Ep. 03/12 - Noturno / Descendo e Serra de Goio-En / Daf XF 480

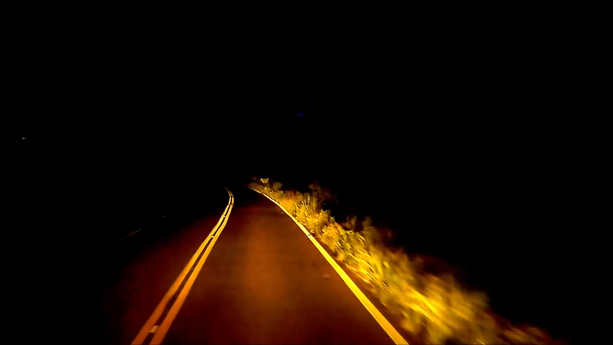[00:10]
Infelizmente não conseguimos descer durante o dia Mas vou mostrar pra vocês igual o quanto é uma descida bonita Não sei se vai dar pra ver muita coisa à noite, mas vamos tentar Beleza? Vem comigo e vamos lá
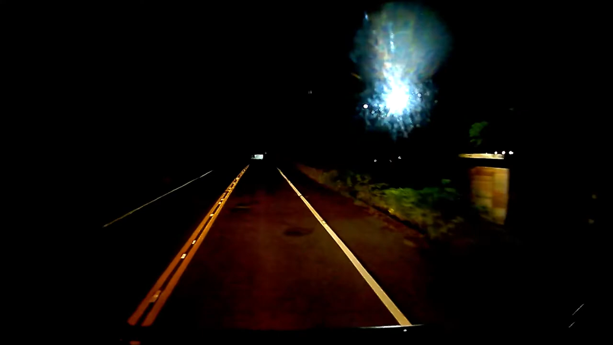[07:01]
Estamos com o Rio Uruguaia na nossa lateral aqui. Mais uma vez falando, pena não estar durante o dia para vocês verem essas imagens do lugar lindo que é aqui. Mas não vai faltar oportunidade.
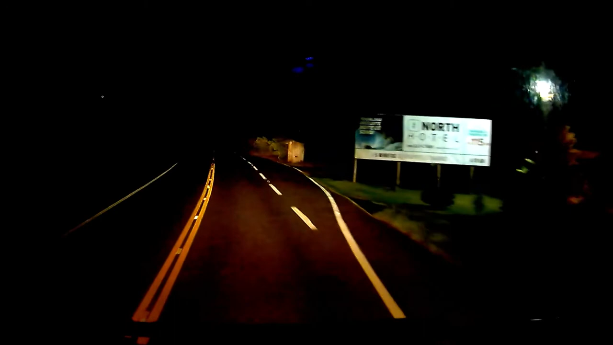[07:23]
No próximo vídeo, nos próximos vídeos aí eu vou pegar o carro e vou vir aqui. Só para filmar para vocês, galera. Prometo. Vou fazer um vídeo só para mostrar para vocês durante o dia. Parar o carro, porque aqui dá para parar, alguns lugares tem como parar o carro. E mostrar para vocês as imagens magníficas, incríveis que tem aqui nesse trecho. E aqui vamos para a segunda ponte sobre o Rio Uruguai.
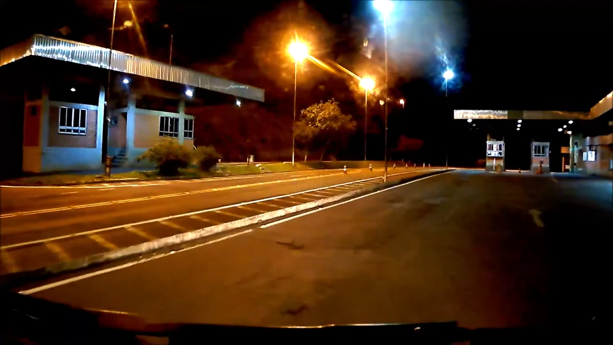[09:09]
Vamos descer ali e apresentar a nota fiscal, galera.
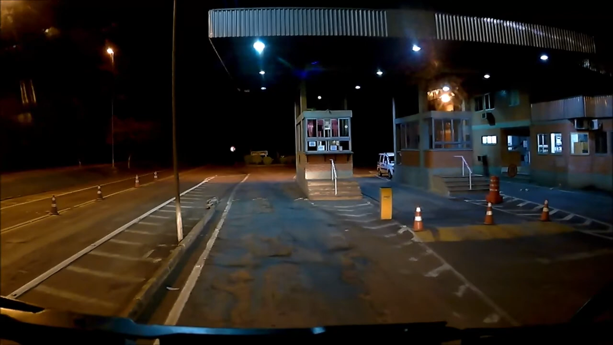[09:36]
Então, galerinha, já apresentamos as notas fiscais na fiscalização da divisa de estado e agora damos
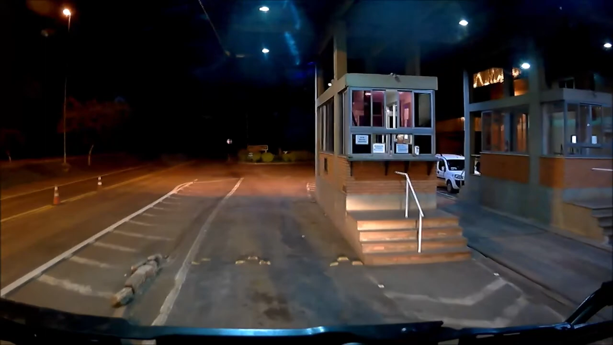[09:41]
continuidade na nossa viagem. Vamos sair da fiscalização aqui.
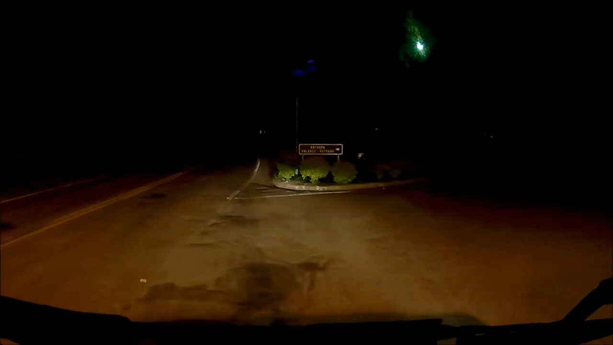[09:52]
Vamos agora cruzar ali mais uma ponte ali do Rio Uruguai, aqui em Goiouem. E depois começamos a subir a Serra, já sentindo ali em Chapecó.